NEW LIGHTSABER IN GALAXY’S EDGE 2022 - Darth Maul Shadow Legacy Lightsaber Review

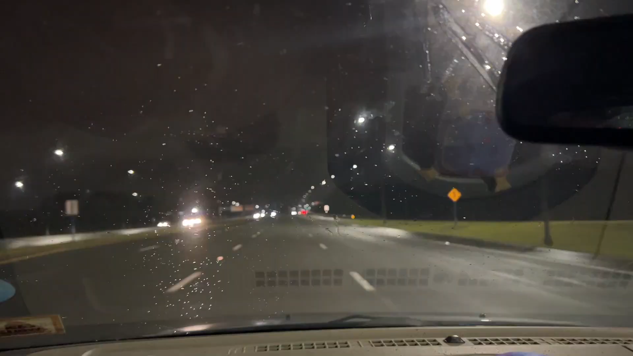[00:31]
driving down this road right now at nighttime when it's raining it does not feel like i'm in orlando right now it is so we're normally i can see the tower tear from here this is so odd i have never come to a park this late the park closes in 25 minutes it's 8 30 you